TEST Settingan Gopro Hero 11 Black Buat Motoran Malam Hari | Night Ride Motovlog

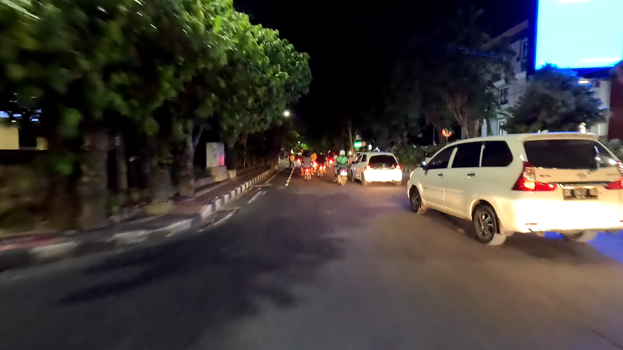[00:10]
Oke, teman-teman semuanya, jadi saat ini Umroh sudah berada di Jalan Diponegoro Denpasar.
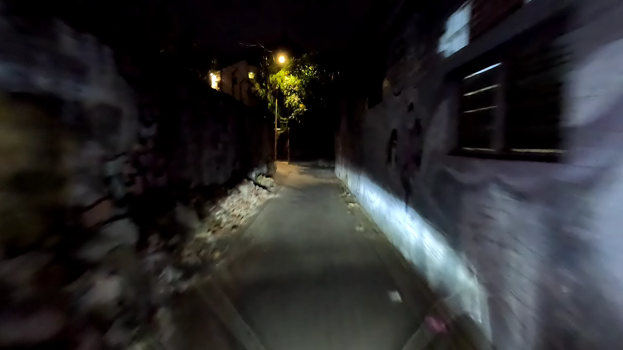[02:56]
Jadi beginilah kualitas video yang dihasilkan. Oke,
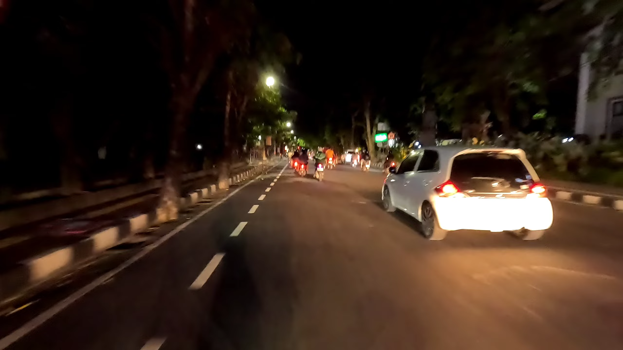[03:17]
Jadi beginilah suasana Kota Denpasar di Jalan Diponegoro yang merupakan salah satu jalan legendaris yang ada di Kota Denpasar.
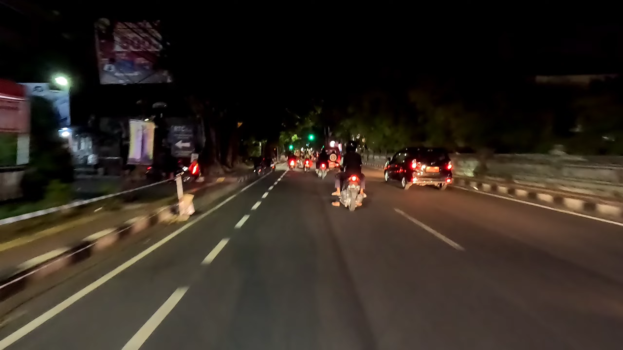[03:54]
sebagai referensi nanti teman-teman berlibur akhir tahun atau liburan tahun baru di Pulau Dewata Bali, teman-teman. Oke? Jadi beginilah ya kualitas video yang dihasilkan untuk peralatan konten yang Umroh pergunakan, yaitu GoPro, kamera GoPro Hero 11 Black dan mic LaFlyer Go-nya, teman-teman semuanya. Jadi saat ini Umroh bersama si Brocil, jadi Umroh nggak pakai si GoGoBro ya, Umroh pakai si Fatur, Vario-nya Turah, anaknya Umroh yang nomor 1. Dan nanti teman-teman bisa menilai sendiri karena di sini cukup noise ya,
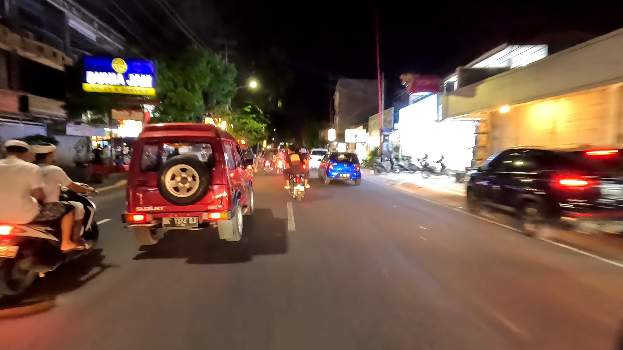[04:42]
Cooler City, tempat favoritnya anak-anaknya Umroh untuk beli es krim. Jadi begini teman-teman suasana, kebetulan ini juga hari raya tumpek wayang ya kalau di Bali, jadi mungkin tidak seramai pada hari malam minggu biasanya dan hari-hari malam minggu di awal bulan. Jadi masih banyak ada warga umat Hindu di Bali yang melaksanakan kegiatan upacara Hari Raya Tumpak Wayang, teman-teman, seperti itu. Oke, jadi kita akan lanjut dulu, semoga bisa tayang juga malam ini kontennya.
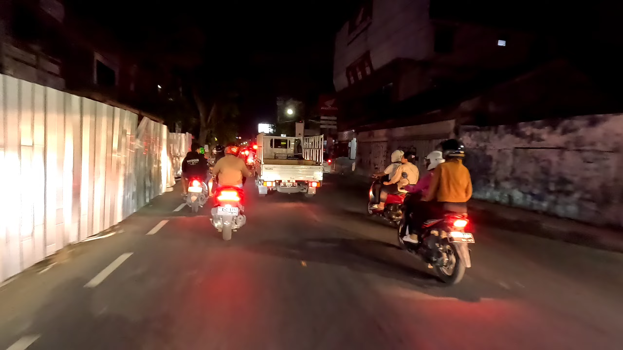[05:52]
Saat ini kita sedang memasuki Jalan Raya Hasanuddin, Jalan Hasanuddin, Kota Denpasar, yang terkenal dengan pusat perdagangan perhiasan emasnya di sini, teman-teman, di Jalan Hasanuddin ini. Nah, ini di sebelah kiri ini adalah toko-toko emas, perhiasan emas, teman-teman. Dan nanti kita akan memutar ke Jalan Gajah Mada, merupakan kawasan heritage Kota Denpasar, seperti itu.
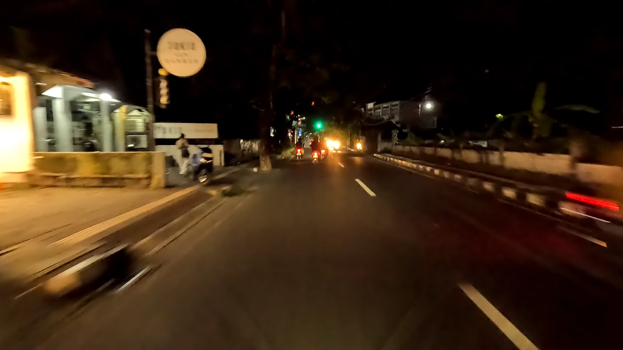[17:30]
Nah, itu dia tadi settingan yang Om Bro pakai ya. Jadi ISO-nya itu di ISO min-nya di ISO minimumnya di 100 dan ISO maksimumnya di
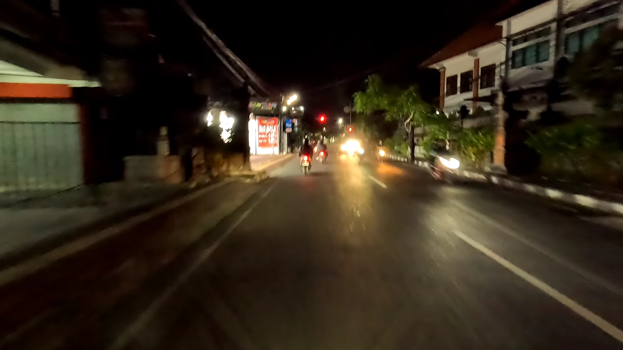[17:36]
3200 seperti itu teman-teman semuanya. Oke teman-teman, jadi sekian dulu ya konten pembahasan review kualitas video GoPro di malam hari untuk konten night ride atau